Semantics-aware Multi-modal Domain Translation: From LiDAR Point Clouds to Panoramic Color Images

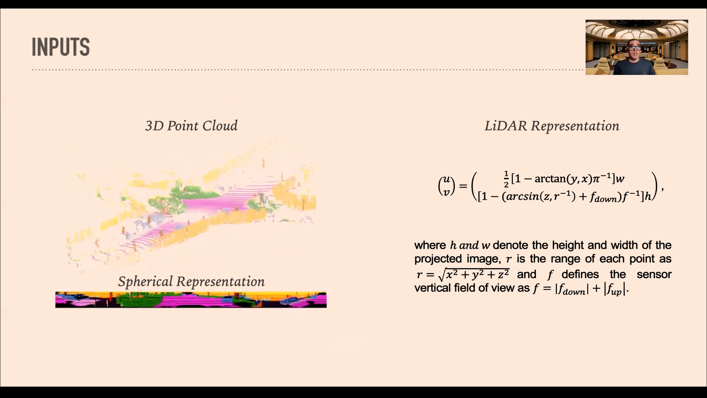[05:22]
So have a spherical representation from the lidar. And for the RGB, it will be the corresponding RGB images for each scan of the lidar that we have.